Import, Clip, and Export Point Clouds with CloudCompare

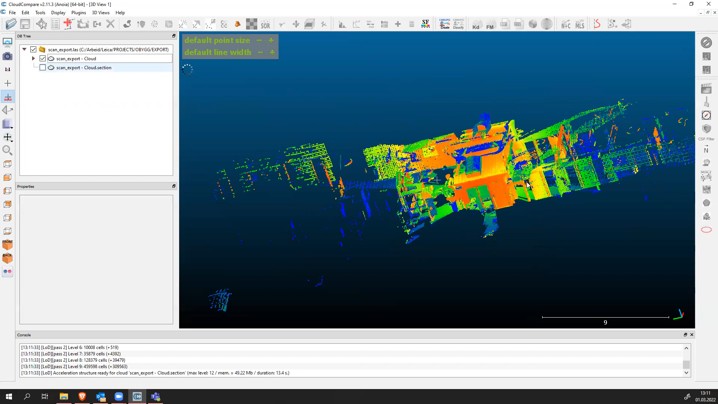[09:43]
has all the points and the new one that i exported myself
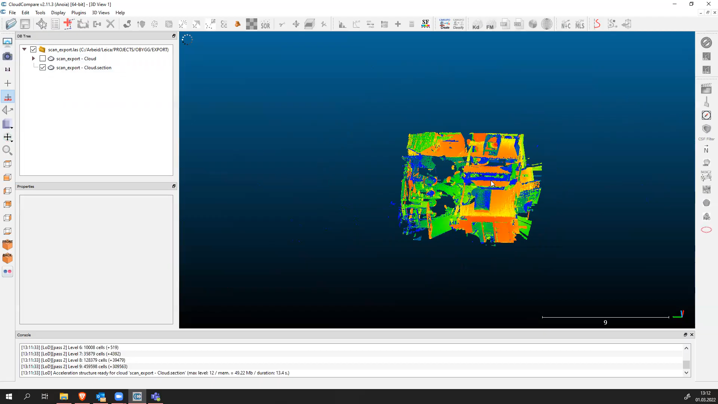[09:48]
all right so we are going to now work with only this smaller point cloud and our objective will be to find
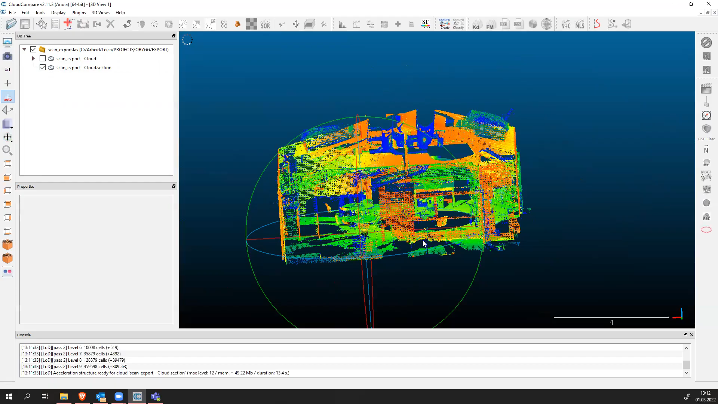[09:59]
uh some objects of interest inside this point cloud okay one
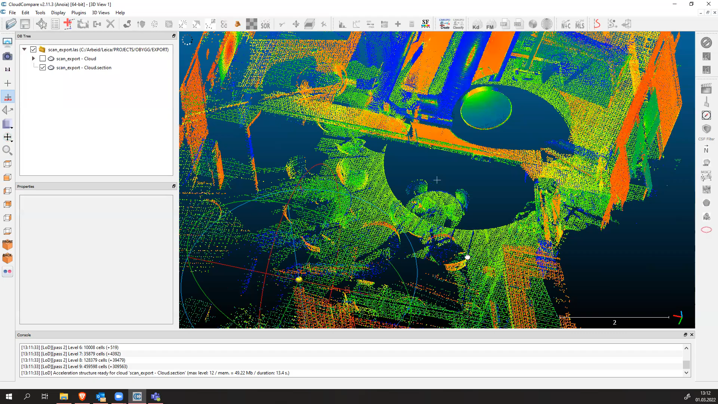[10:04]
object of interest will be let's say this table and we are going to measure the diameter of this table
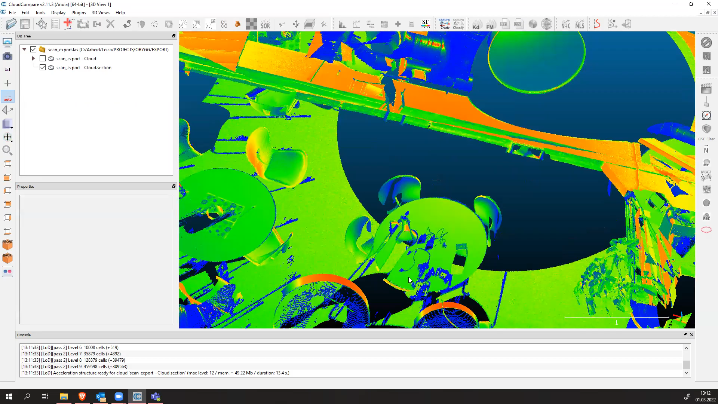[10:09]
we can also measure the diameter of a pipe for example and see how big or pipes are or how thick uh or pipes are in the office okay
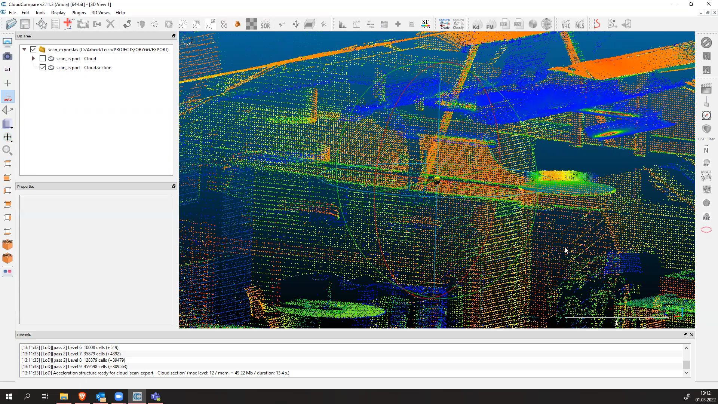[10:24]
but you can just uh play around with this and uh get familiar with
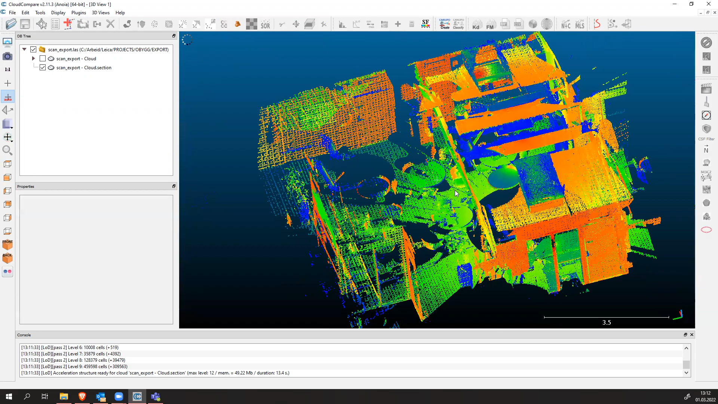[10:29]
navigating through the point cloud how to use this zoom in zoom out options
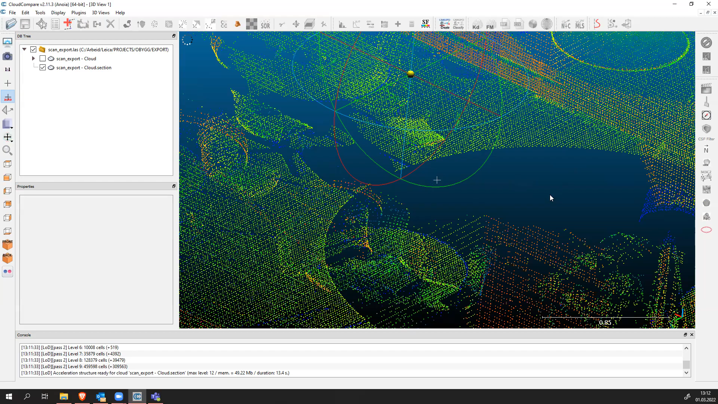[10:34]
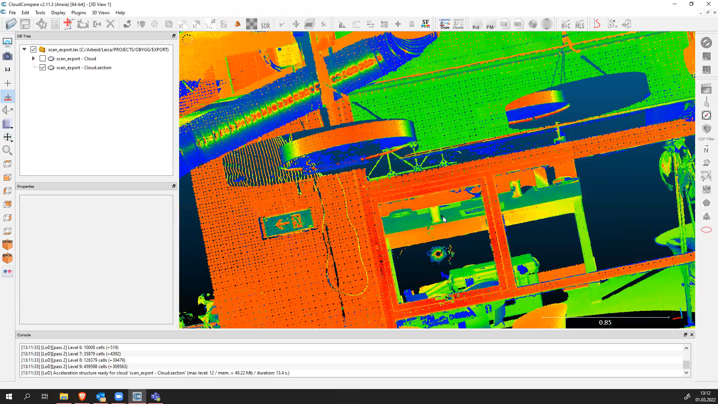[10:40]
and also you can export any object of interest that you prefer okay we're going to do the table and the pipes together and then you can repeat this process uh alone also okay
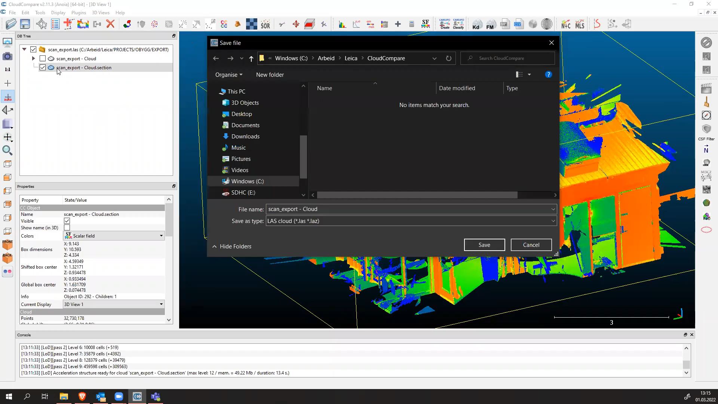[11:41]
and we can use this as a last file last cloud file and make sure it has the right name scan export cloud section yeah yeah check the use the original resolution here 32 million points and now it's exporting all the points that we selected uh we will see
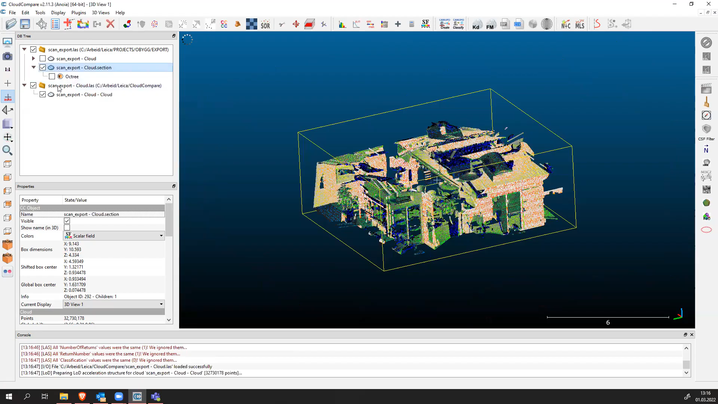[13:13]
yeah now now we imported our new point cloud back to cloud compare we can unselect the previous one as you can see the point cloud that we saved as a last file is now the correct one to work with again you can also work with
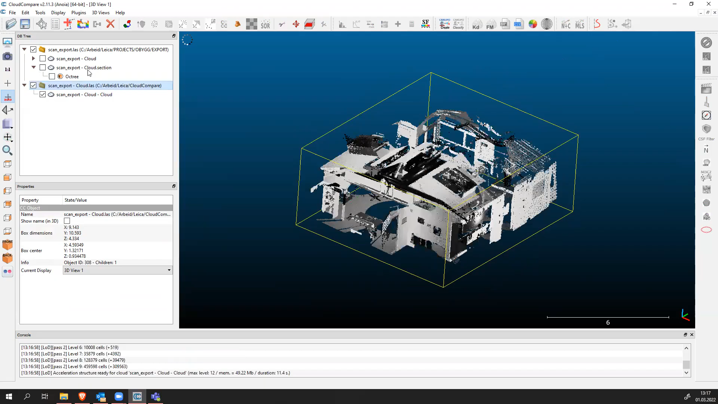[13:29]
this one but i just keep kept that as a backup so if everything goes goes